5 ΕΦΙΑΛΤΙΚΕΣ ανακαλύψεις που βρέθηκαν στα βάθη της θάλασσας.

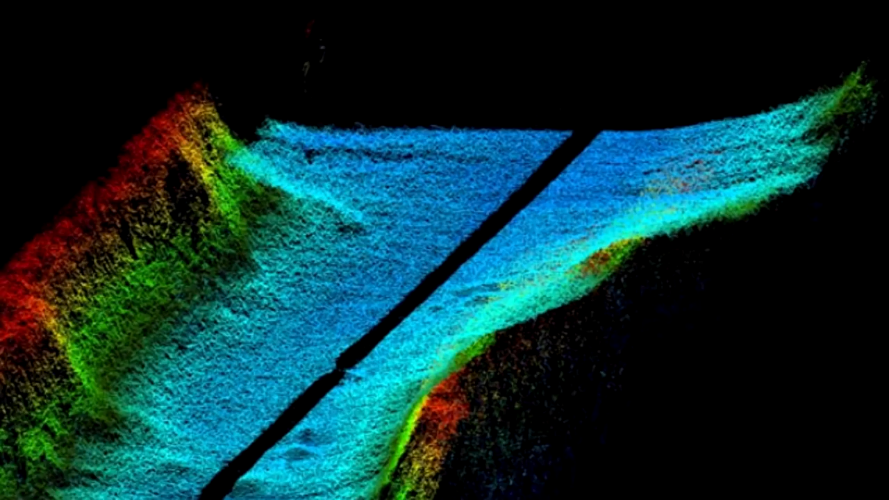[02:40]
Μια σειρά από ορθογώνια αντικείμενα ανακαλύφθηκαν σε βάθος 30 μέτρων.